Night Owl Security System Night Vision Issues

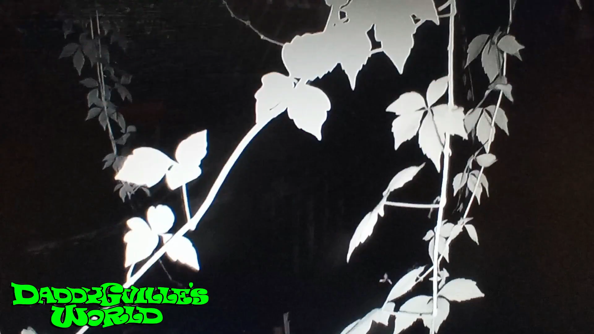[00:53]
just cut the branches and wipe away the spider webs.
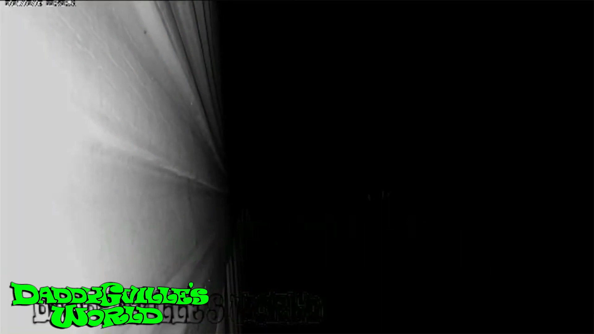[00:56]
Now, your cameras might look great during the day, but completely junk at night, with your night vision looking like this.
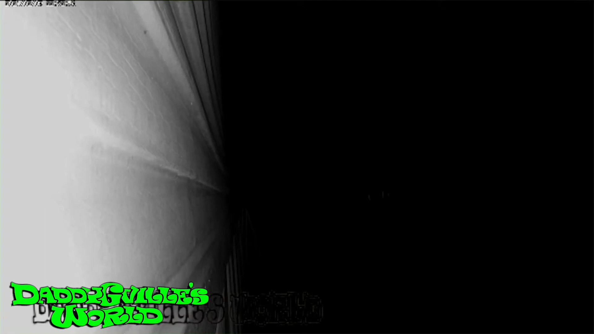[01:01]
The issue with this is line of sight. Your camera projects out this type of radius. So when night vision kicks on, the object that blocks its full view will be the only thing it picks up, with everything else being pitch black.